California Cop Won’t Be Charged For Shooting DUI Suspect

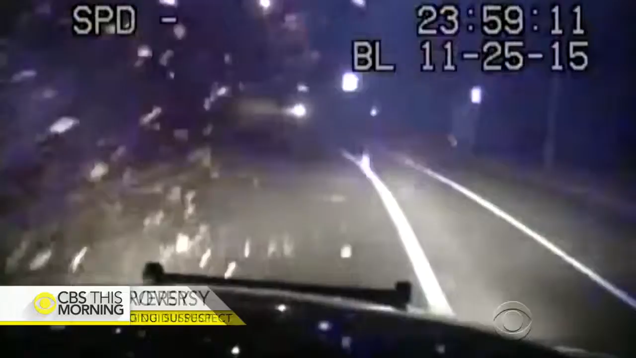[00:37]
Dashcam footage from the November 25th incident shows the driver, 26-year-old Andrew Thomas, crashing his SUV.